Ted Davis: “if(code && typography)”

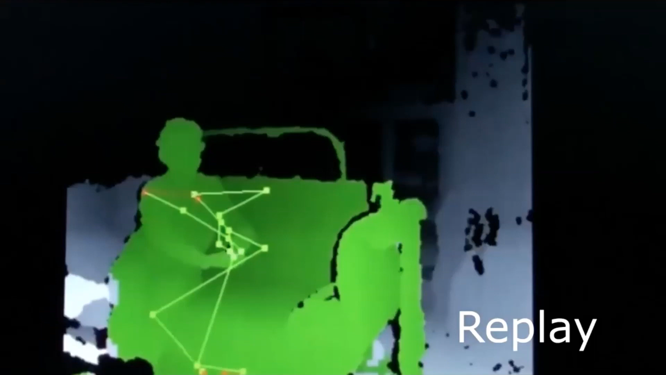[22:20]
Um, what do you see in that artifact? So what I wanted to do is play with this connect and play with typography, uh, in processing.
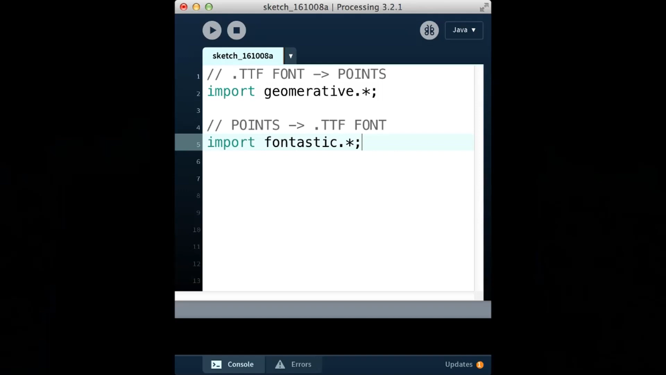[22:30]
There's a great library called geomerative, which lets us convert SVGs and fonts into points. And there's another library fantastic, which lets you take any of your points and build fonts from it. So you could sort of go in, change stuff and go out.
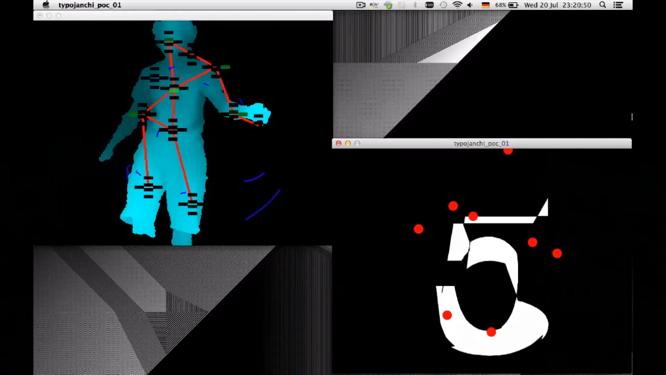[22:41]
And so I built like a really rough proof of concept before the workshop saying, Hey, this is my idea. Just mapping points of the skeletal body to the letter form, uh, quasi sporadic.
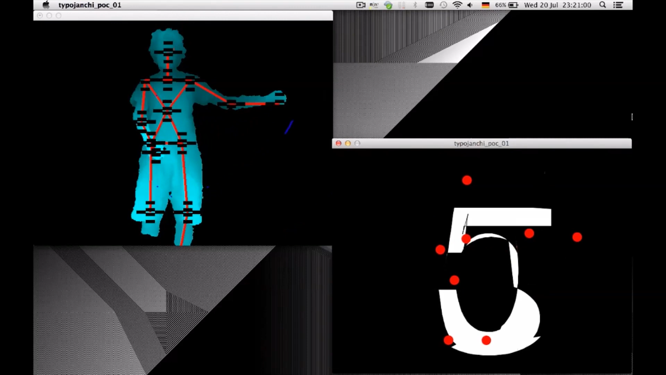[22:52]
Cause you don't have a lot of control over where in the letter form it connects, but just investigating.